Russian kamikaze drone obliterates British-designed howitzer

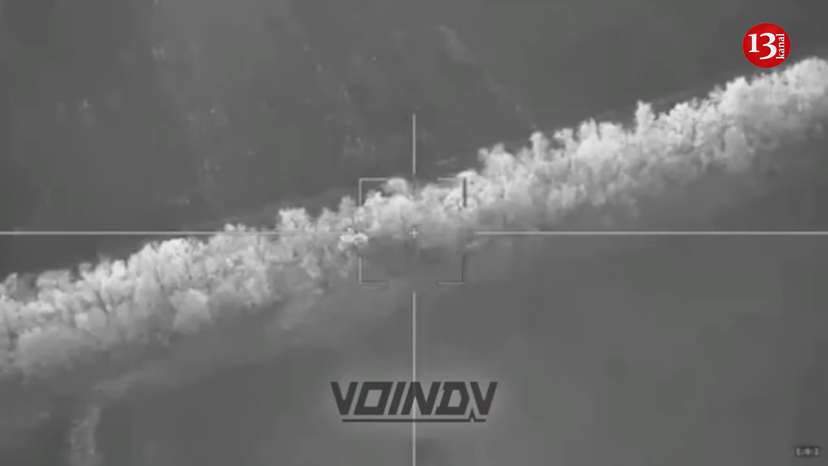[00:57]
Some outlets suggested that the Lancet was of a newer model equipped with a night vision sensor that older variants lacked.